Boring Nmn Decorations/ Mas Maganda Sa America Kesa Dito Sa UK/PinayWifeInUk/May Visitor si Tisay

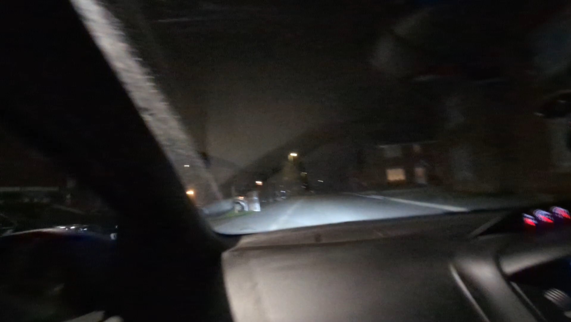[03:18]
Parang walang mga ngayon. Walang naglagay ng kakaunti lang yung naglagay ng decorations.
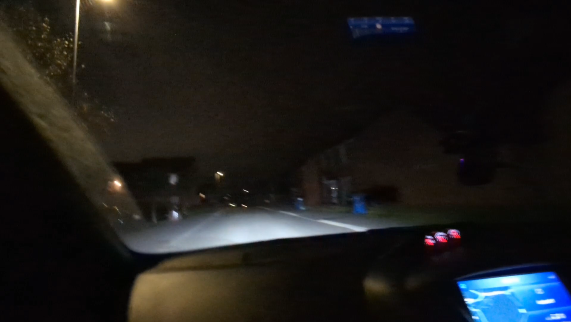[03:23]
Ano ba yun? Ang boring naman. So where are you gonna go tomorrow? Walang nag-decorate. Walang nag-decorate. Ang boring naman dito sa Weldon Oy. Weldon Park. Walang nag-decorate. Ayun, meron doon, oh. Doon meron may meditation doon.
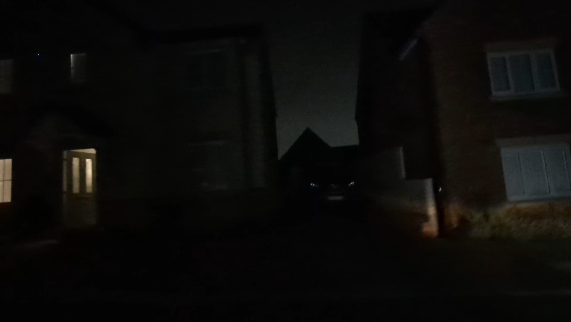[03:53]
Ayun din. Ah, there's one there.
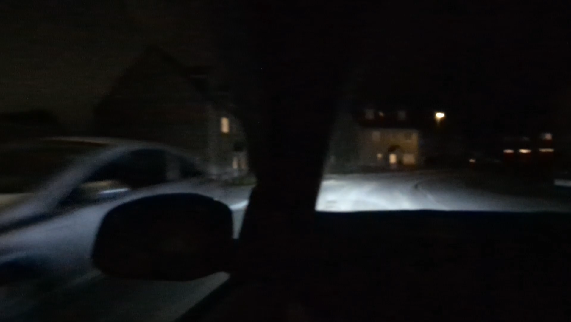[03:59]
Scary. No, what do you call that? That scary thing. The skull and a black thing. Let's see.
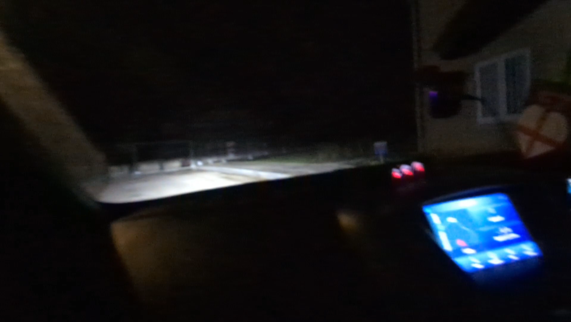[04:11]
Oh, wait! Kita nyo? Ayan siya. Meron doon.
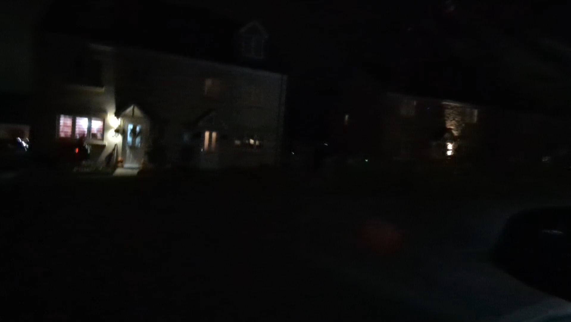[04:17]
Ayan pa. Ayan ang walang lights. Hindi masyado makita. Tomorrow na lang, papakita ko sa inyo.
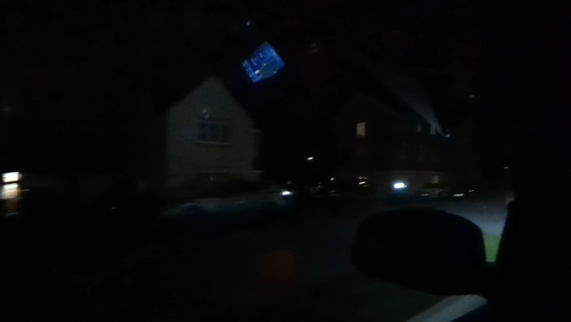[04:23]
Maglalakad kami ni Ella tomorrow. Is there some? Oh, yeah. Oh, did you see that, babe? No, maybe you haven't done your sign, Ella. Ayan yung Sainsbury's namin. Open siya tomorrow. Ayan, oh.
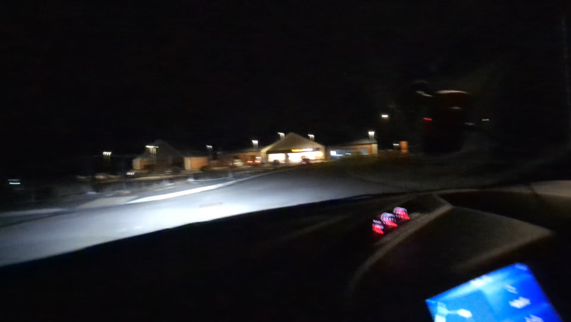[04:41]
Meron na kaming Sainsbury's. Walking distance. What's her name?
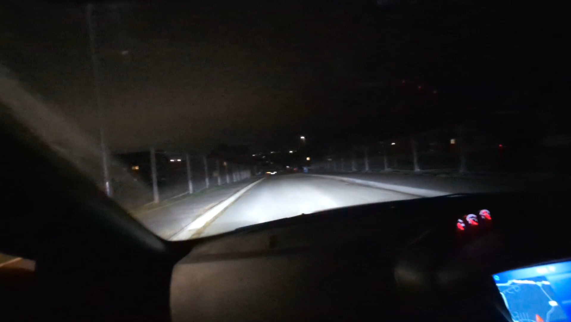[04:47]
Georgia said you come to her house because she would give candies. She'll give you a special one. That's what she said. She doesn't forget. Ayun, meron dito. There.
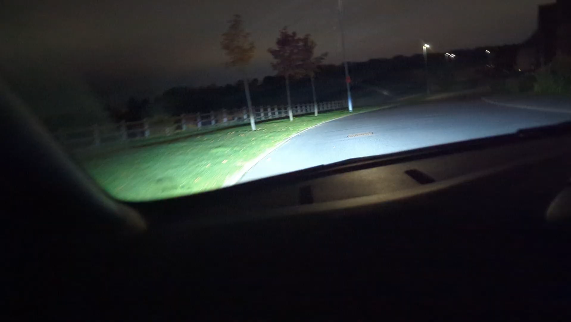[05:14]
So ayan, hindi na tayo sa ano, prior's hall, nasa prior's hall tayo. Mukhang hindi rin ganun ka.
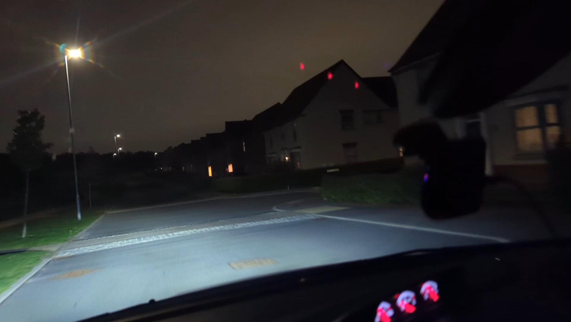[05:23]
Wala rin, wala dito rin. Wala tayong makita dito.
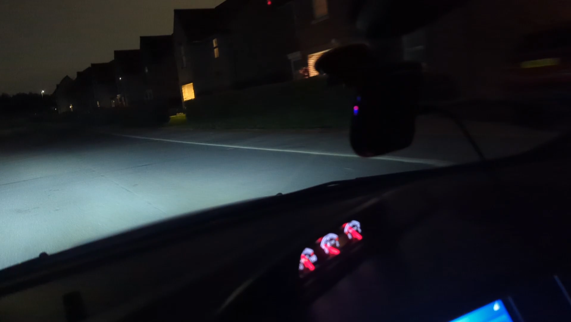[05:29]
Oh my God, oh my God. Where? Oh, oo, nasa prior's hall. Boring ng ano dito sa weld. Kahit dito sa prior's hall, walang makita.
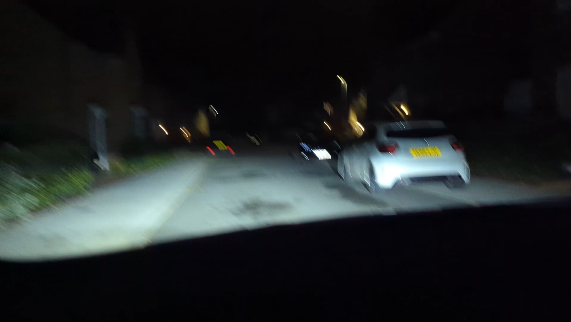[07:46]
Wala man. Yeah. Here, looks like a spider here as well. Ayan o. Oh.
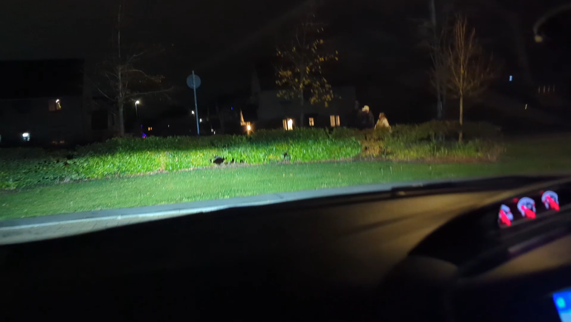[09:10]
Hindi medyo madami-dami, meron naman. Hindi madami pero meron dito. Hindi katulad dun sa amin. Boring. Ay, meron naman din eh. Meron din. Ayun, nakita niyo may lights over there. Meron.